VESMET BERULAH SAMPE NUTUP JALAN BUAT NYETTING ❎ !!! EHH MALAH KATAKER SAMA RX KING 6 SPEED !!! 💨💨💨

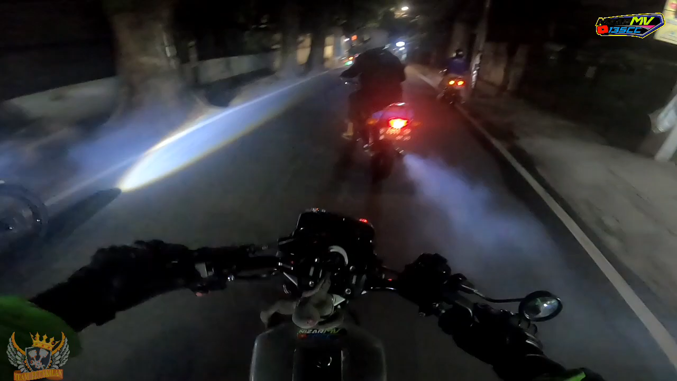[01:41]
Udah fit pada berisik semua ini mah motornya. Kita nyari pom bensin dulu ini. Semoga view-nya bagus ya, karena ini perdana banget gue ngetes view dari Hero 8 Black.
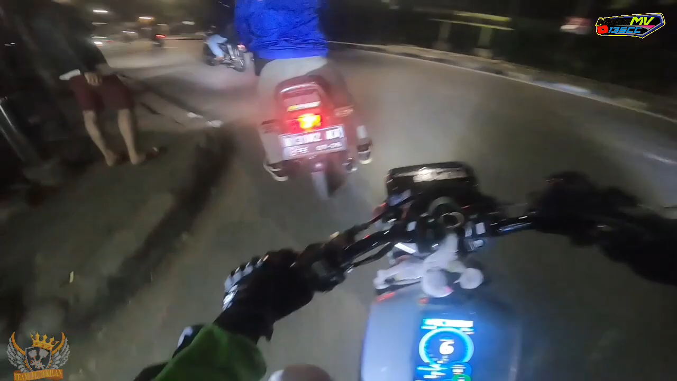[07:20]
Gila, motornya kencang-kencang banget, cuy. Kita ngekor di belakang aja deh. Mereka mau kemana? Karena gue pribadi juga nggak tahu mereka ngarahinnya kemana.
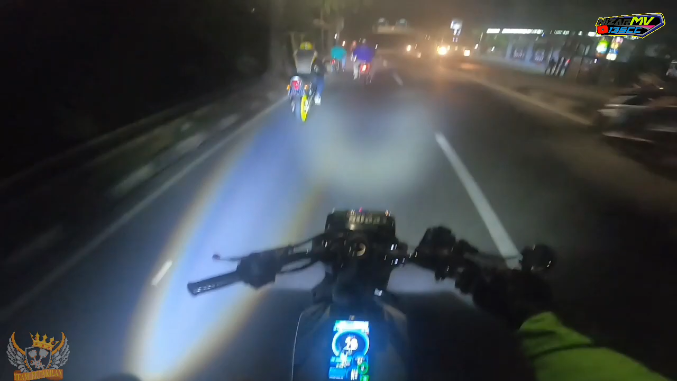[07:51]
Ninja satu sendirian ini dikeroyok sama Ereking. Tapi jangan salah, dia ninjanya kencang.
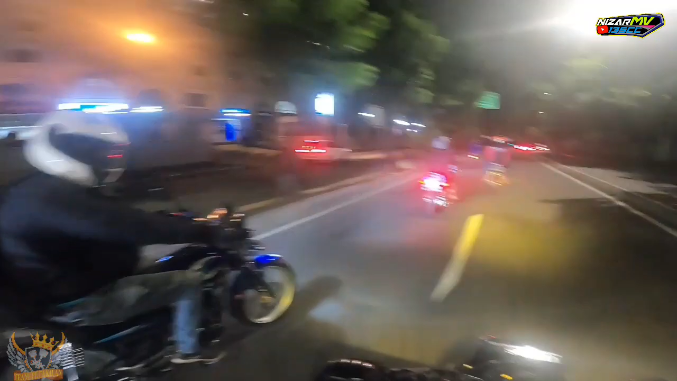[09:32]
Tuh, mulai tuh. Kemana nih kita nih, kemana nih? Kita belakang aja deh.